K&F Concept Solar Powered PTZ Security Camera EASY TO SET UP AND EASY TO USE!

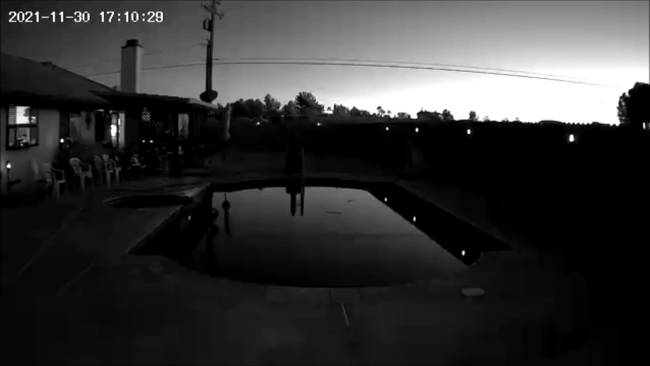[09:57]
So it is now 5:10 p.m. and oh, what a difference 20 minutes can make, huh? So now as you can see, all of the solar lights have turned themselves on and they are flickering away.
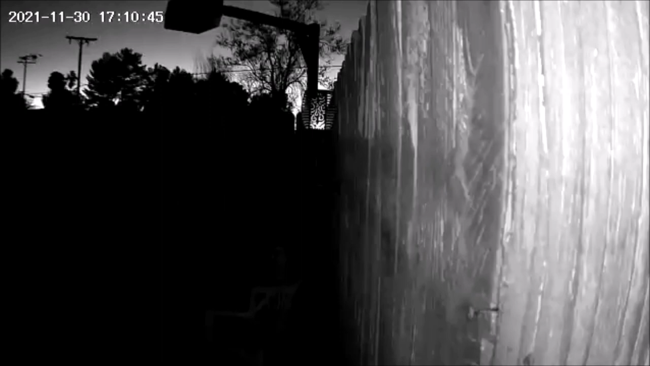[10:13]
And the infrared LED lights on the camera has now
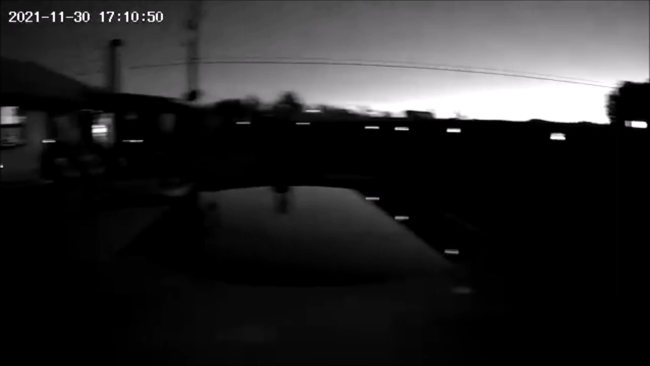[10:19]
turned on automatically because of the photo sensor detecting darkness,
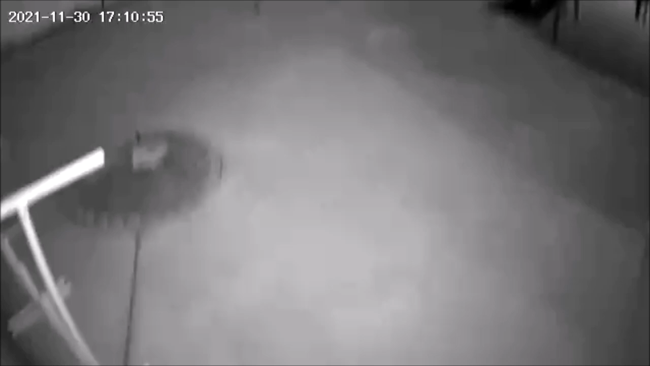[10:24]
and the video is now in black and white.
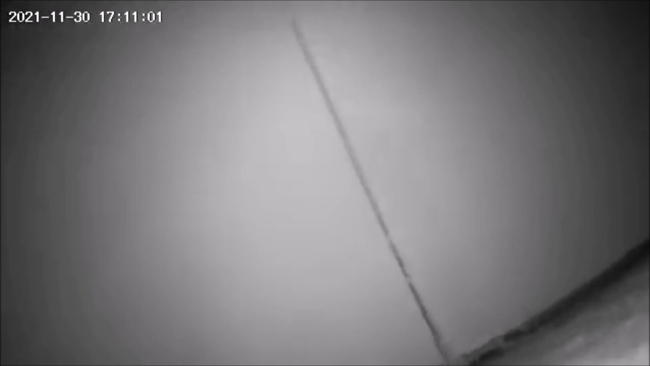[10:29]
Now the photo sensor will detect light when dawn arrives,
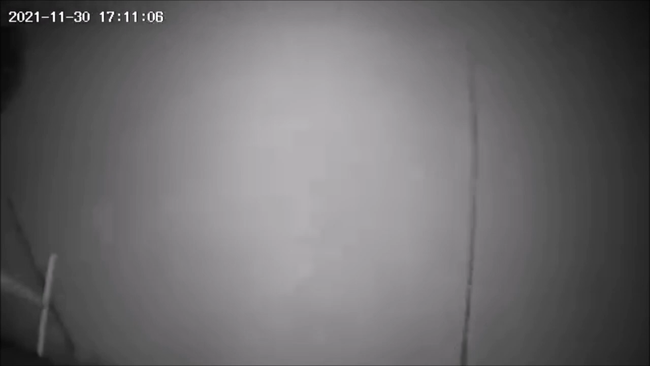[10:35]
and the infrared LED lights will then turn off automatically and the color video will resume.
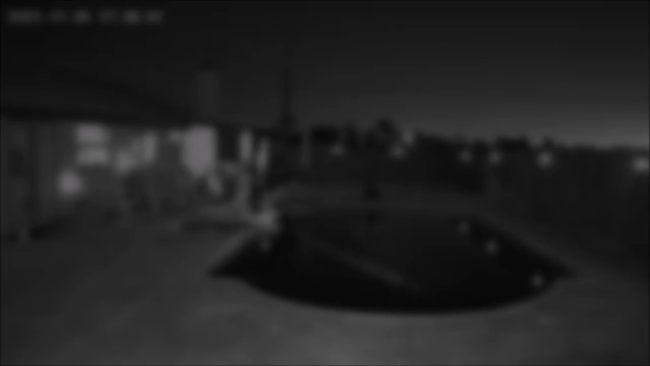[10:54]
And now it is 5:36 p.m.
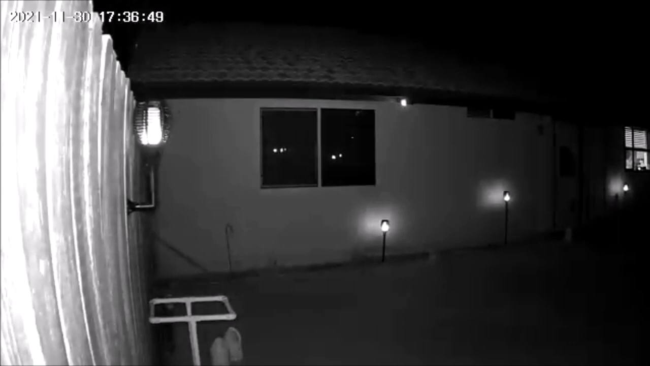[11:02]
and it is just about completely dark and everything is looking brighter now than some 30 minutes ago. Now those flickering solar lights are so much brighter as well. So surprisingly, I am impressed with how bright it is at night with the infrared LED lights.
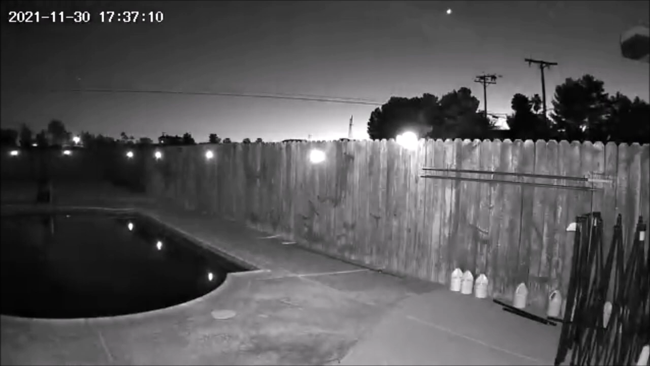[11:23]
Now this camera does not have white LED lights for color night vision, so you cannot really make out facial features and such because of the infrared light bounce back. But to me, I prefer watching an intruder without them knowing that I'm watching them. And now here is how an intruder may look like at this time of the day, or rather night.